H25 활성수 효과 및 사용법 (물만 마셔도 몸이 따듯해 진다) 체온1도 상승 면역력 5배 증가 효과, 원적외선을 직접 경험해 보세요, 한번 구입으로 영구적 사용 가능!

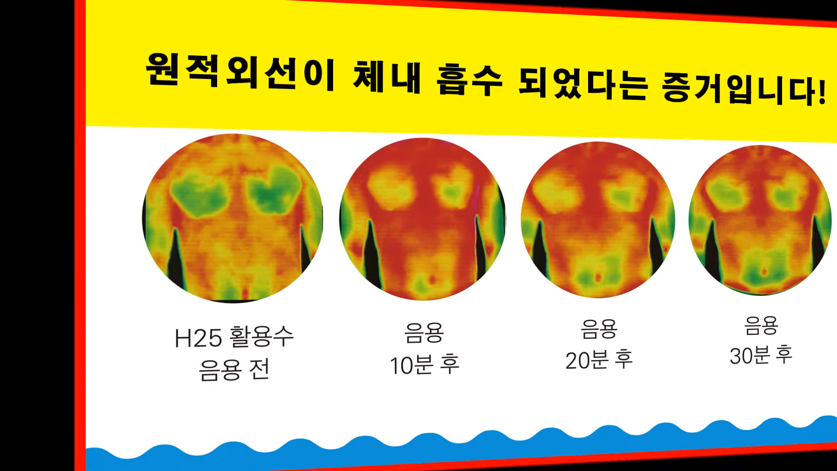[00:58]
원적외선은 열을 나타내므로 열 변화를 통해 쉽게 검증할 수 있습니다.